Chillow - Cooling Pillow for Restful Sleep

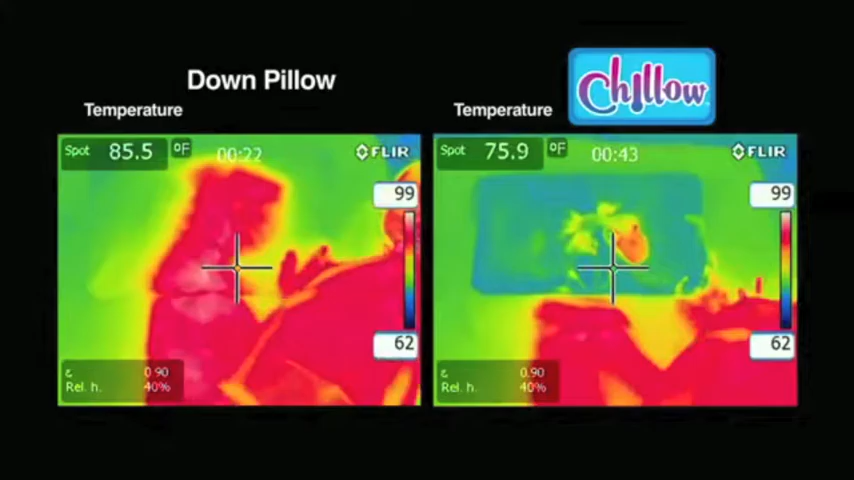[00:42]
Watch, these thermographic images show significantly lower blue Chill-O temperatures, but the down pillow is many degrees warmer.